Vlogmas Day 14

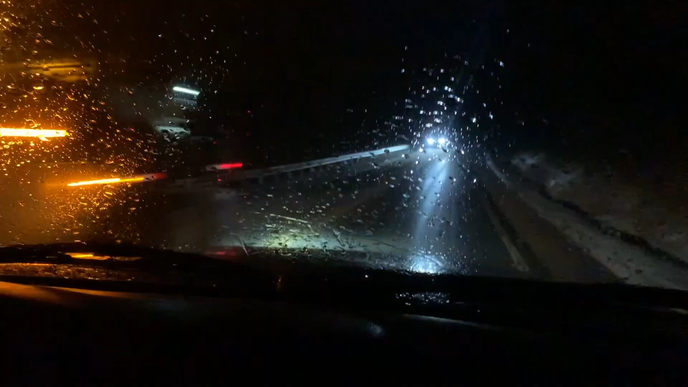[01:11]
They got the snowplows out, and the roads are really icy. We're almost home, though. Not too much for the road. Look how big my paper whites are getting just in the time that we were gone.